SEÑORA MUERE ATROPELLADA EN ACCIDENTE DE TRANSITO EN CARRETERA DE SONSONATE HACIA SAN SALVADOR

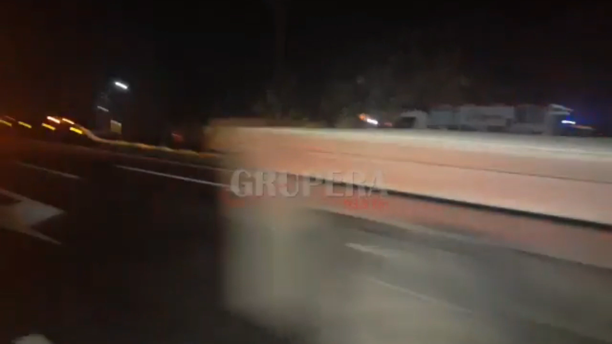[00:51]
ya se encuentra en la zona donde se ha registrado un accidente de tránsito y ha fallecido una señora.
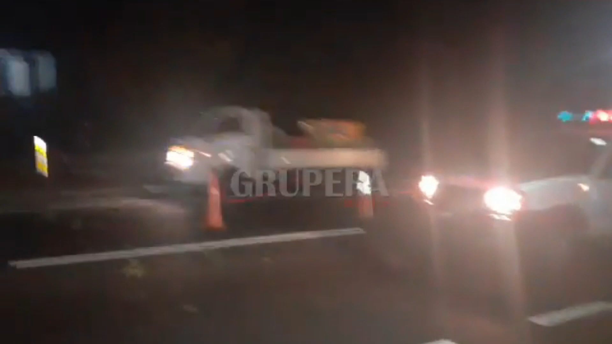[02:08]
Tráfico restringido a esta hora de la noche en uno de los carriles que conduce de Sonsonate hacia San Salvador.